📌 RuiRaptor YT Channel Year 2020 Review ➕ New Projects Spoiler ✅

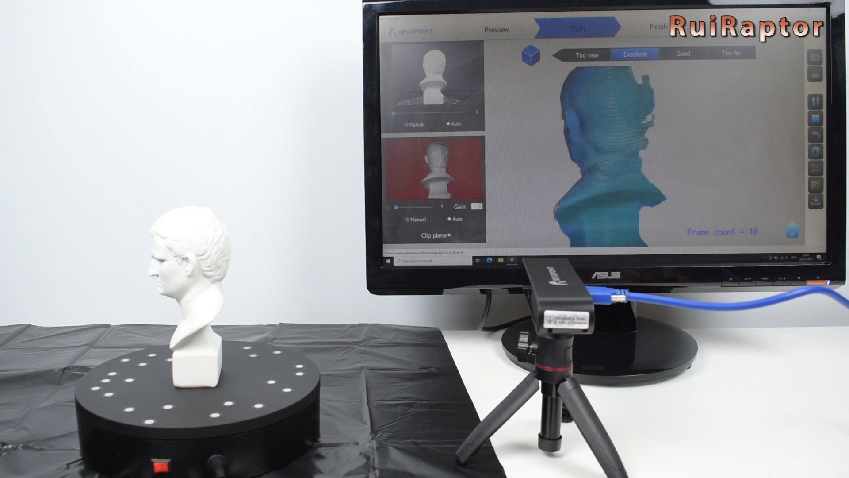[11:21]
And we started 2021 testing another Kickstarter product, the Revopoint Pop 3D Scanner.